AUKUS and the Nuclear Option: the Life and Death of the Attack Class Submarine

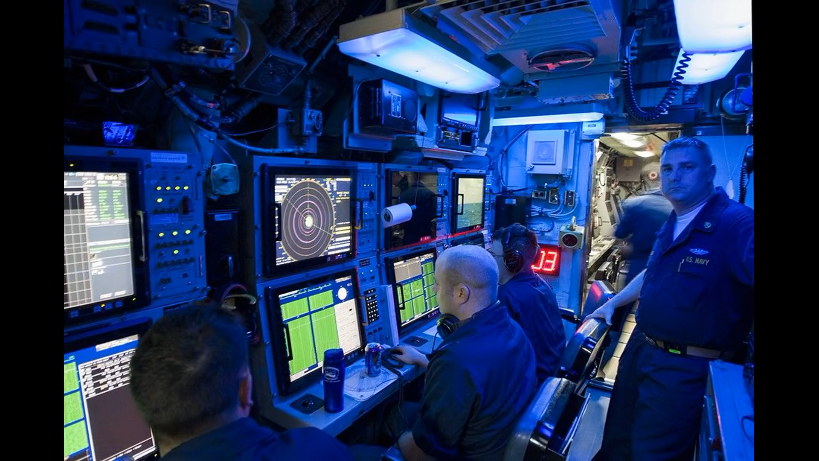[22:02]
The new system not only solved the problem, it transformed the Collins class, allowing the full potential of the advanced sensor suite to be realised. It wasn't just a replacement of a faulty system, but a potent upgrade. The BYG-1 equipped Australian boats were, truly, an entirely different beast.